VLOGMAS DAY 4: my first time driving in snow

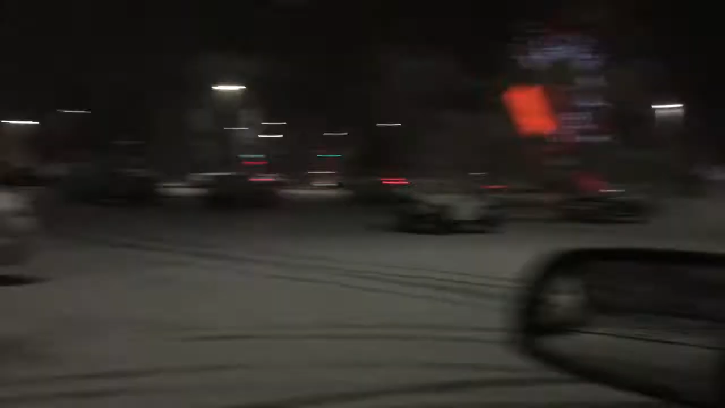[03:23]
Yeah, this is what the front looks like and I tried to take off as much snow from the top and from my windshield wipers and the sides so that when I did this,
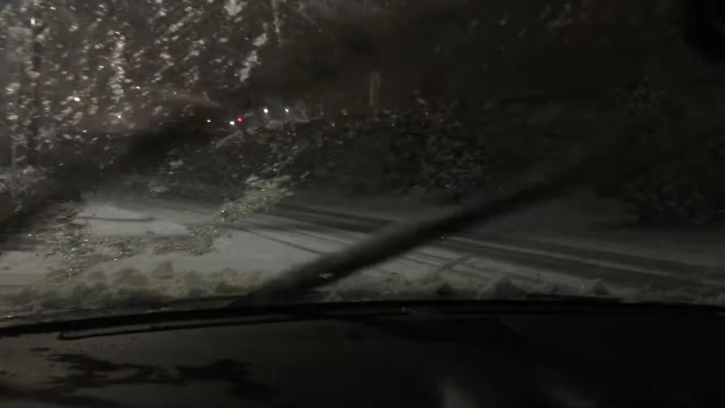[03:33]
no ice, I mean snow would come from any of there, from any of the sides. You guys, look, can you see like how far back that goes and the freeway is like over there.